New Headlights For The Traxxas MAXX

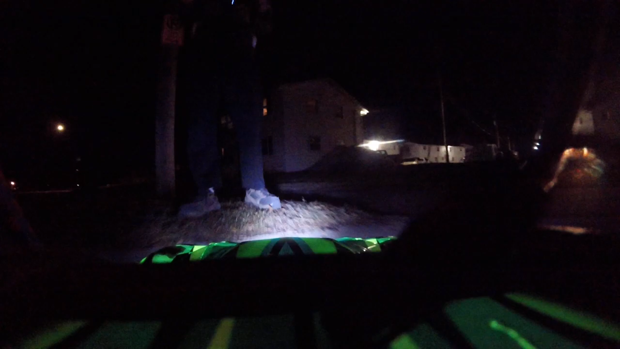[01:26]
Well, I'd say that's a... It's a lot faster, so... It looks a lot better. I think... I can see the car a lot better, so I'm hoping that you guys can see a lot better.
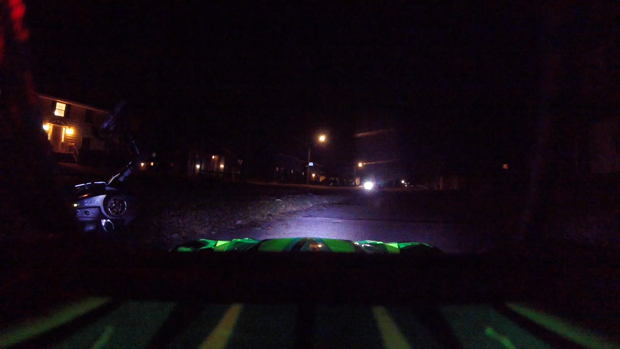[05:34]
It was back on. I'm going to pull back here.